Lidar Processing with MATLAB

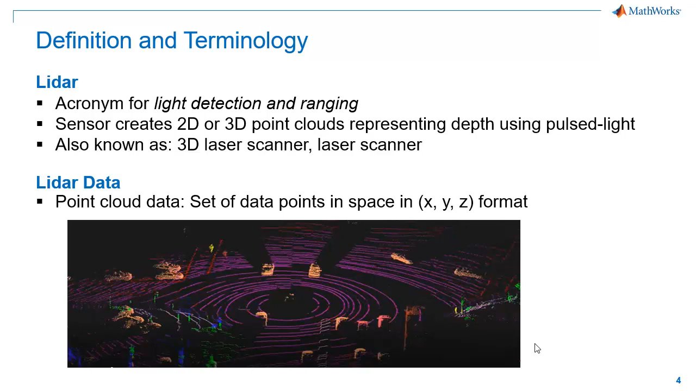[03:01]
There are basically two types of point cloud data. Unorganized point clouds and Organized point clouds.
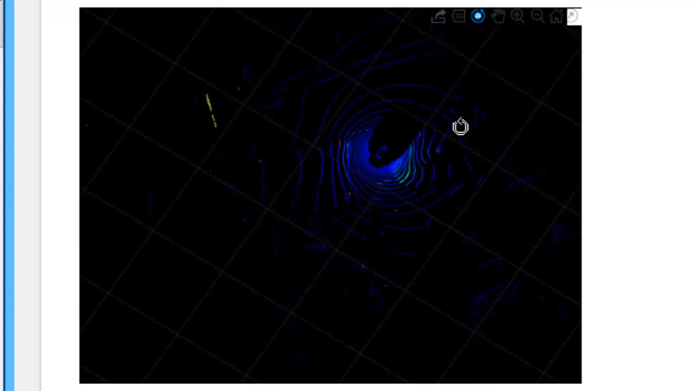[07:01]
As the final step in point cloud preprocessing, we will segment and then remove ground from the point cloud. To segment the ground plane,
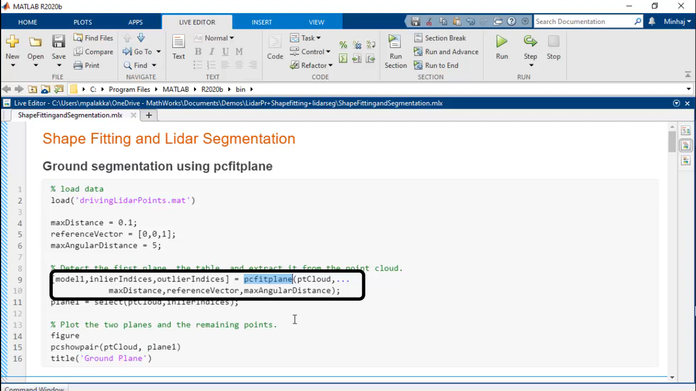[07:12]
we can use PC fit plane function which fits a mathematical plane model on the point cloud.
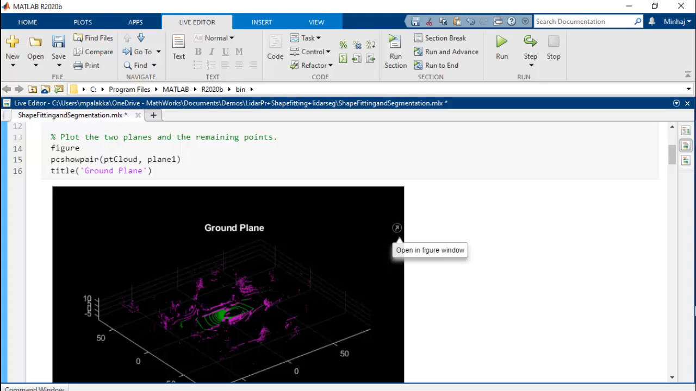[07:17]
Or you can use segment ground from LiDAR data function.
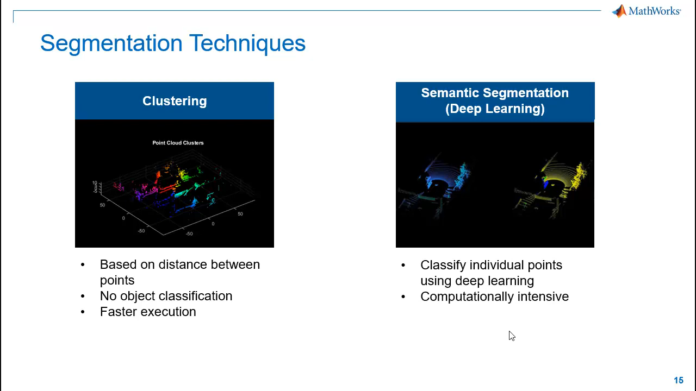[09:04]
Semantic segmentation on the other hand will provide better result since it classifies each points in the point cloud using deep learning. But this technique is computationally intensive.
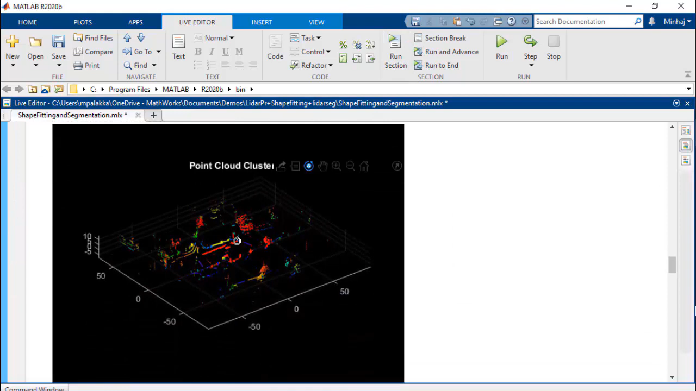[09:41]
The second technique is to use deep learning models. The neural networks here assigns class labels to each points in the point cloud. We can apply state-of-the-art networks like pointsec and squeezesec v2 on the row point cloud data.
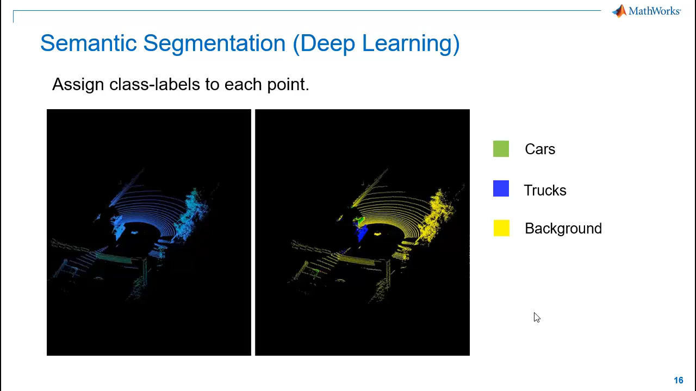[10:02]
It segments the point cloud into three classes here. Cars, trucks, and background. Let's look at the code for this.
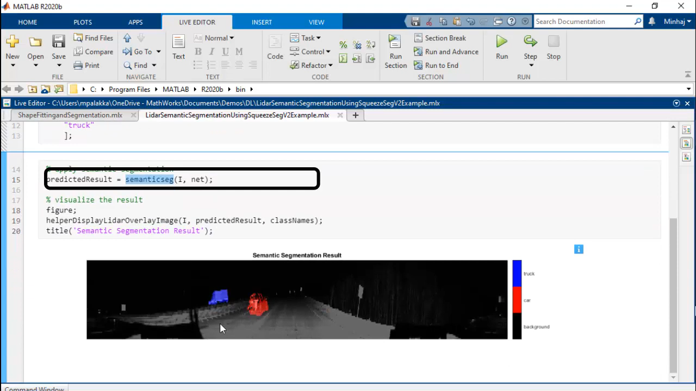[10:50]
The output from the network shows the intensity image segmented into car, truck, and background.
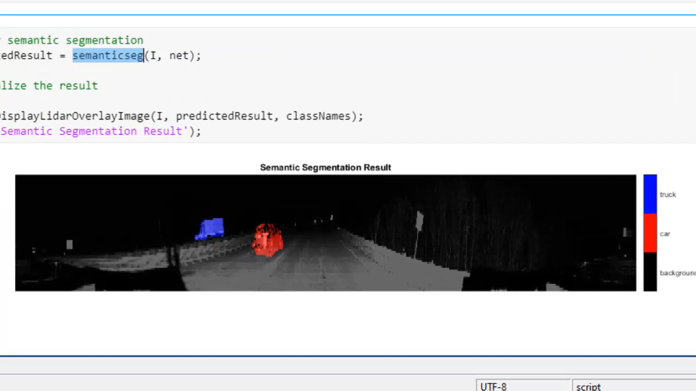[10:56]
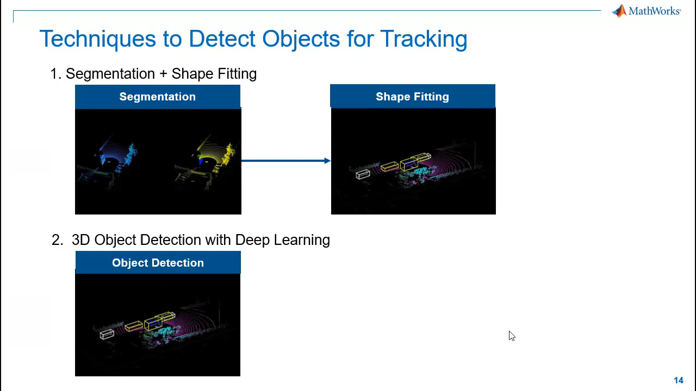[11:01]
After segmentation, we'll fit oriented bounding boxes around the segmented objects using pcfitcuboid function. It uses L-shape fitting to perfectly fit oriented bounding boxes around the objects.
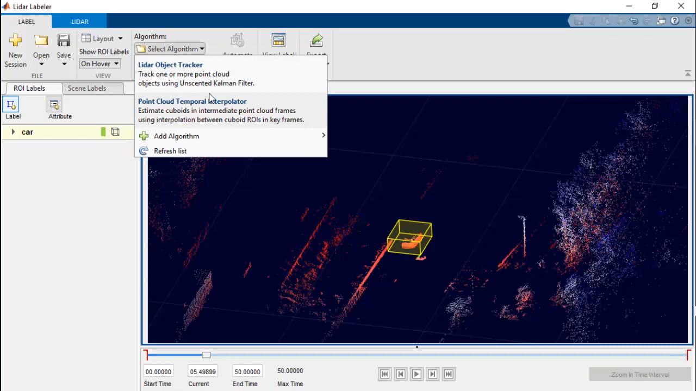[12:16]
So here is the output of our object detection.
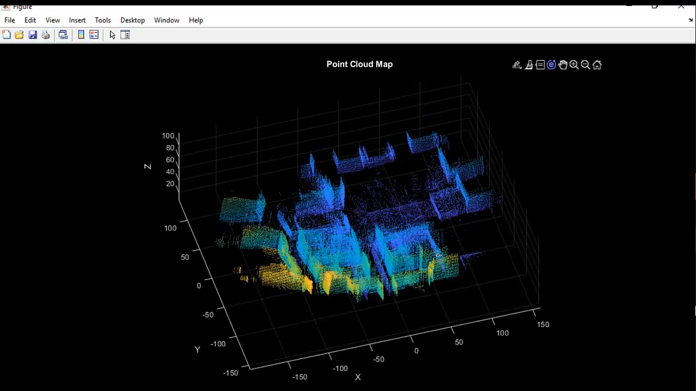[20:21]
This is because there were minor drifts in each registration step which then accumulated over time when we built the map. So now we'll apply post graph optimization to correct these drifts and build the map properly.
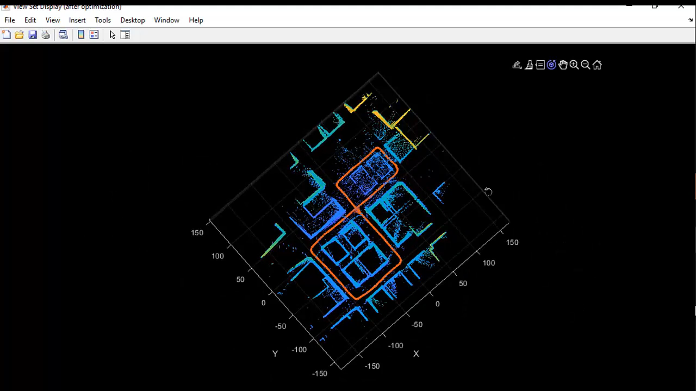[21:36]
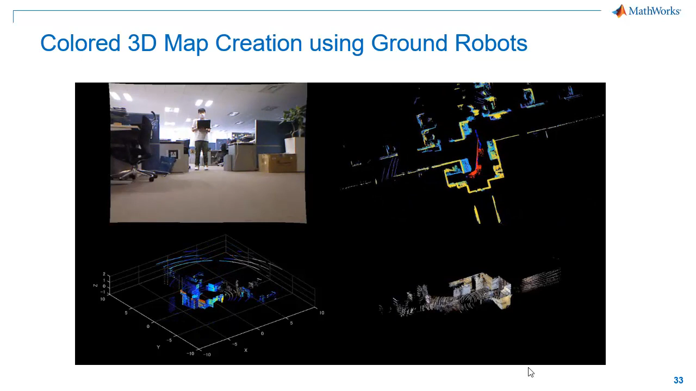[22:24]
We have collected camera, LiDAR and odometry data into a ROSPAC. We use this data to create colored 3D map of our arena as you can see in the video.
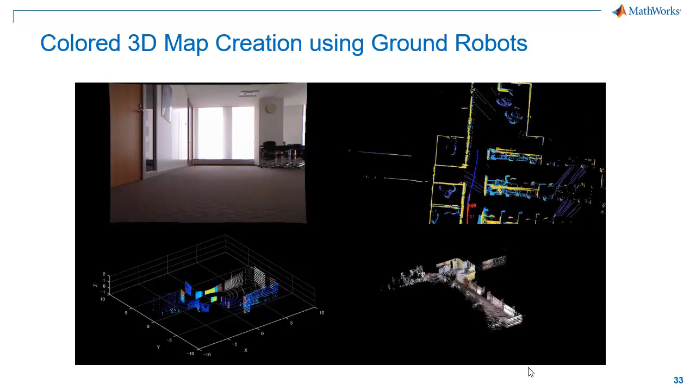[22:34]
Here is the workflow we have used. We'll start with reading LiDAR and camera data from the recorded ROSPAC. Then use the checkerboard image and corresponding point clouds to do LiDAR camera calibration. After that, we use the calibration data data to project camera data onto LiDAR data. Finally, use this colored point cloud to create colored map of our office environment.
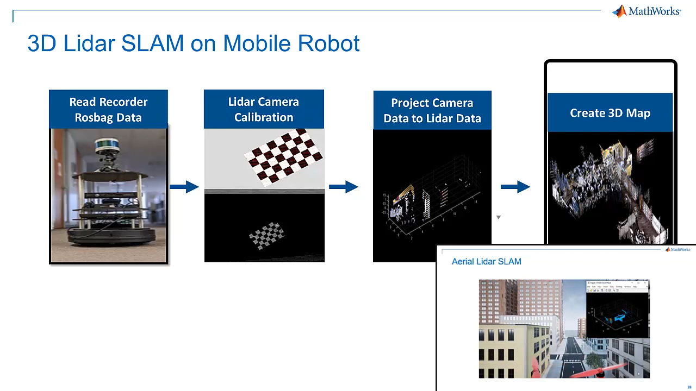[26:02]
Previously, we used non-colored point cloud to extract FPFH descriptors. Is it possible to do that on colored point clouds?